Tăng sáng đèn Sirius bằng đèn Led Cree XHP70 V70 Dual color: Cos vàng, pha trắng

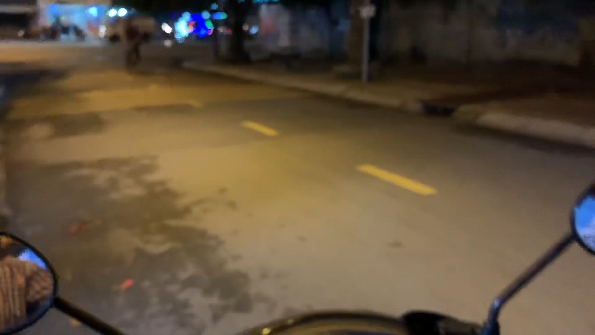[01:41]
Đây là ảnh sáng COS. Các bạn có thể so sánh với các xe đang đi ngược chiều. Đây là xe Sirius, đèn jean.